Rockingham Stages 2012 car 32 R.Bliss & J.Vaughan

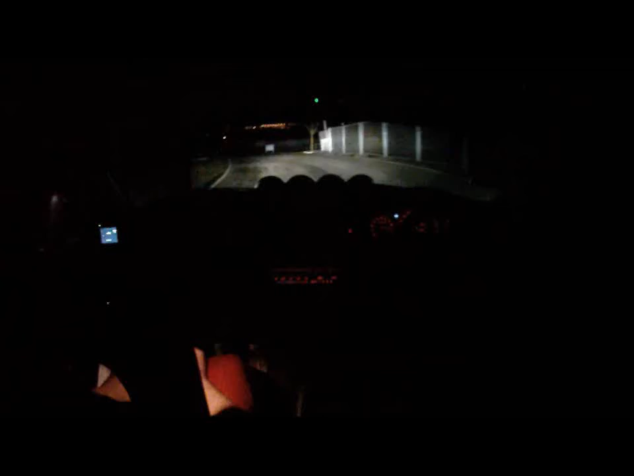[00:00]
slight right into medium left. Medium left tight. And tight medium left at the tunnel.